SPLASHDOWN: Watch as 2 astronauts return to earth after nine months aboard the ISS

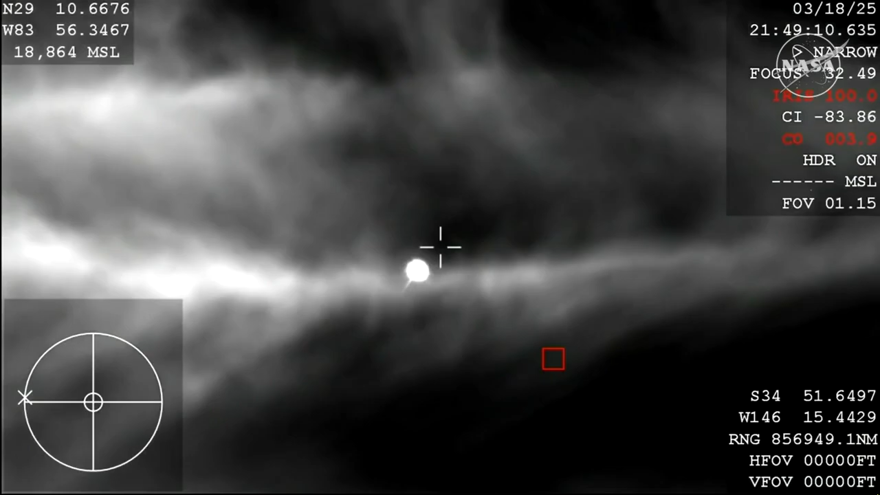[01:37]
Now, because of the way that this camera is configured,
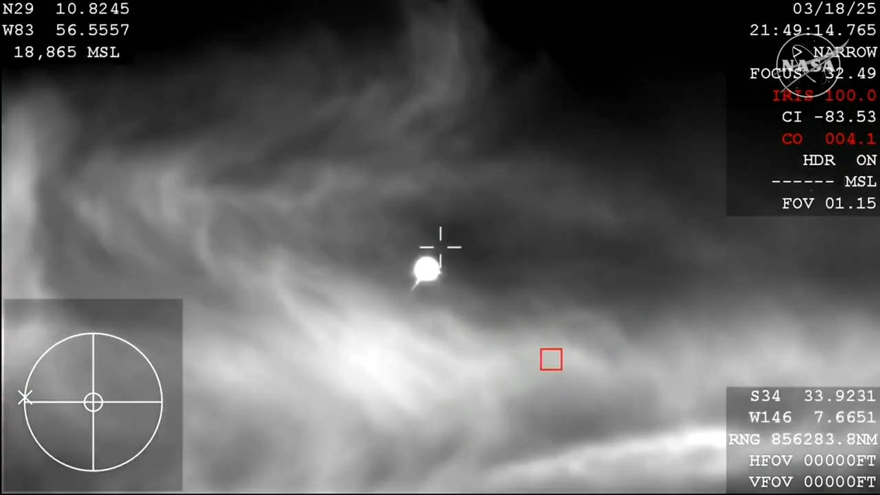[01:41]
it does look like it is dark, but it is indeed daytime,
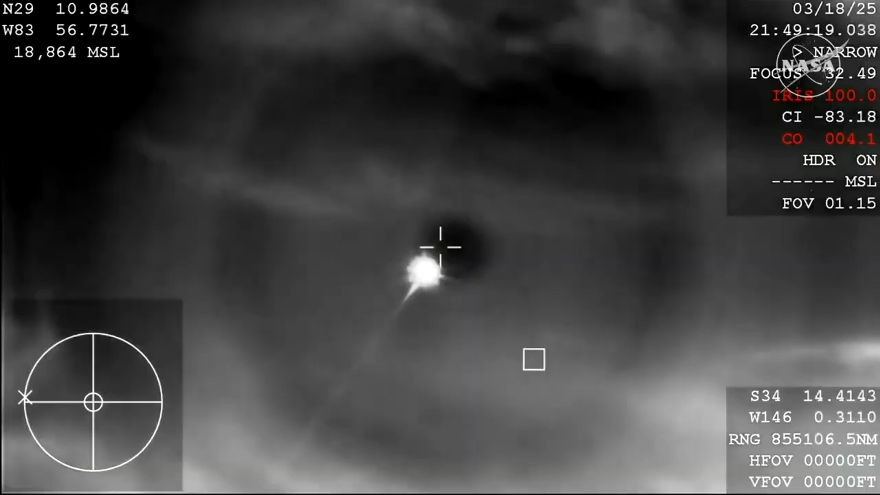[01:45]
and you're beginning to see that plasma trail as Dragon reenters the Earth's atmosphere. All of that is expected.
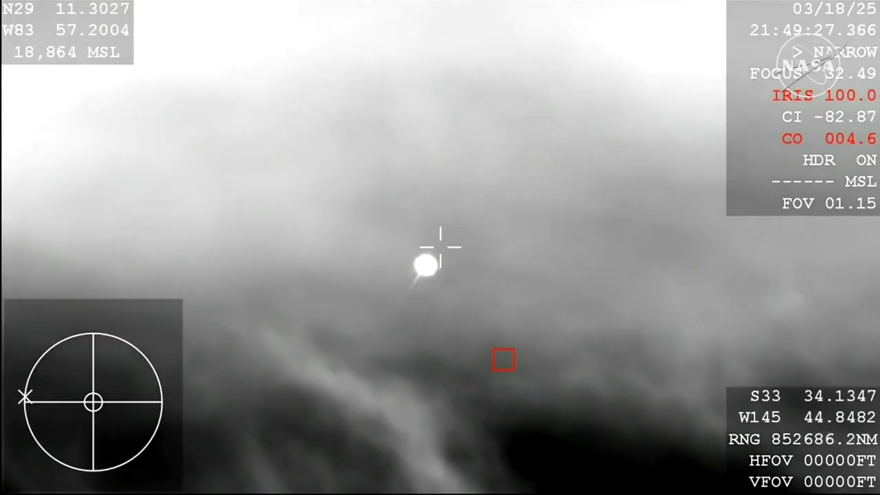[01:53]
We are anticipating an acquisition of signal around 2.51 p.m. Pacific Time, so just minutes from now.